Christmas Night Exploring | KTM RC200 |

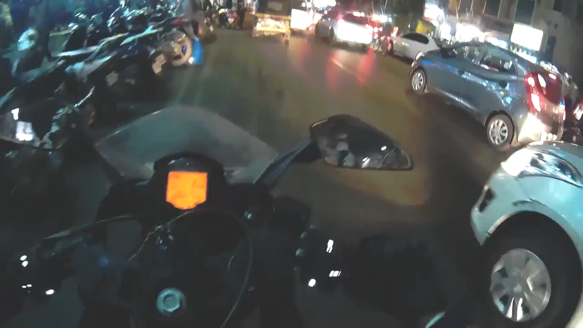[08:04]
देयर्स गोना बी इनसेन ट्रैफिक होली शिट गाइस लुक एट दिस क्राउड होली शिट
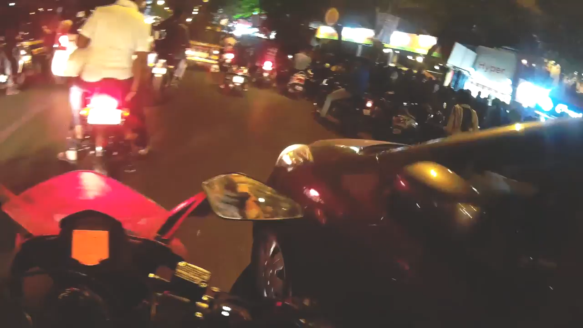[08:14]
एंड दिस ट्रैफिक इज रियली बैड
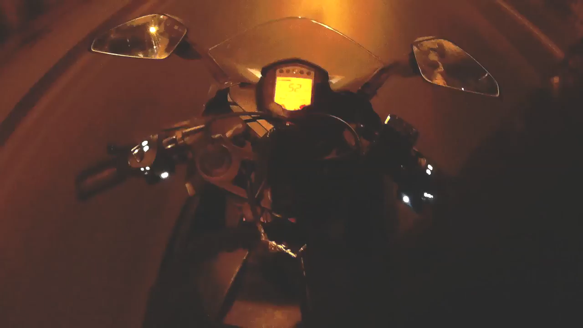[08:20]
लुक एट दिस ऑसम रोड आई लव दिस रोड And before I wish you guys a Merry Christmas, but I guess you guys will be watching it after Christmas. Anyway, check this out. I wonder how they selected this place, an unfinished bridge for a Christmas party.
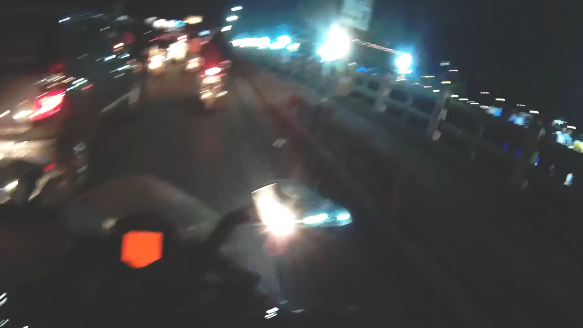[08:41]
Oh look, there are fairies. Oh, there's a Santa too. I'm on my way to camp right now at MG Road to check out what's going on over there. I heard it's very nice over there, so let's go and check it out. I was actually supposed to go home right now, but then I thought why not just take a round. So yeah.
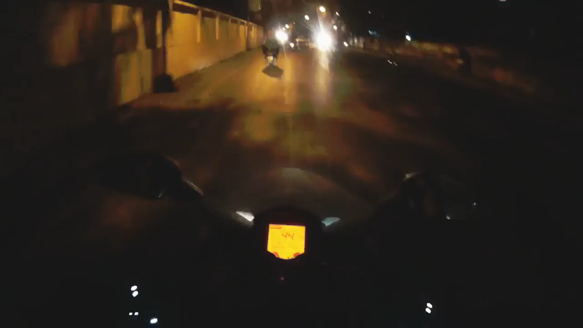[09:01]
Oh yeah, look at this.
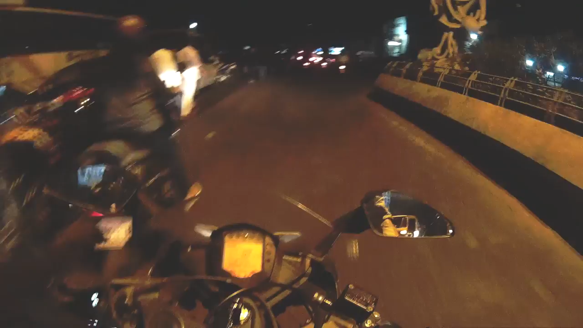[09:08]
Let's check out what's going on at MG.
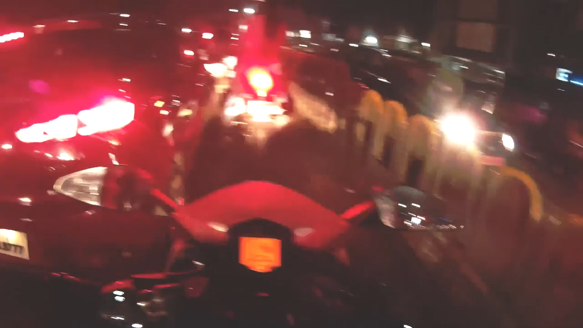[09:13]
Okay, I'm starting to think I've made a big mistake coming here because the traffic is insane. Like it's never ending. I am heading home right now and there was way too much traffic on camp. In camp, at camp, at MG Road, and yeah, it was just a chaos. I can't take my bike over there. I can't just be stuck in traffic. I would want to go to camp on Christmas Day or on New Year's. Take a rickshaw or take a cab because don't take your own vehicle because it is really packed.